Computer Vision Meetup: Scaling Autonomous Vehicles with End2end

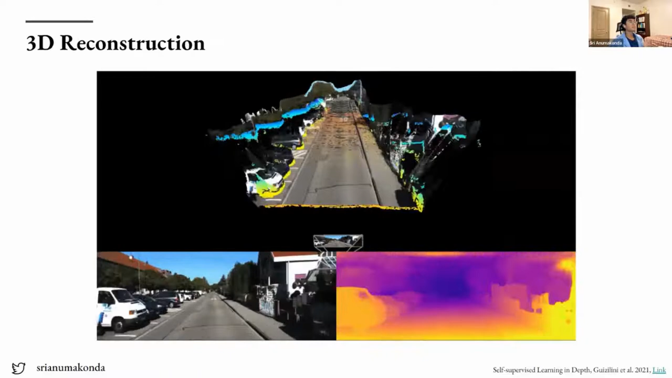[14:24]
Think about how we can take in just raw 2D video and be able to translate it into this 3D simulation space. So when we couple this with even like semantic segmentation, for example, and other object detection methods, we can create realistic 3D worlds that we're not only able to train our autonomous vehicle in 3D space, but it also allows us to actually plan out trajectories in 3D motion.
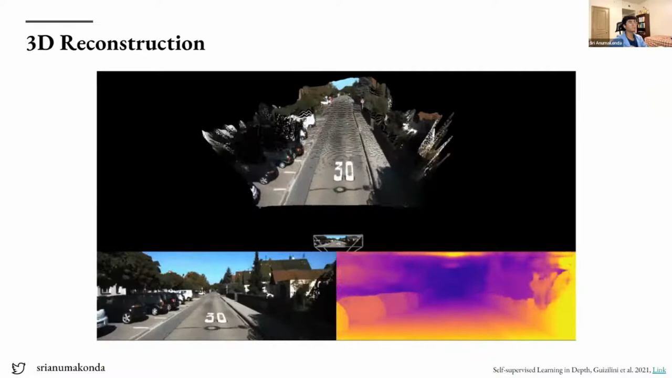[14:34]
One really fascinating idea that's been research, that's still in the process of being researched right now,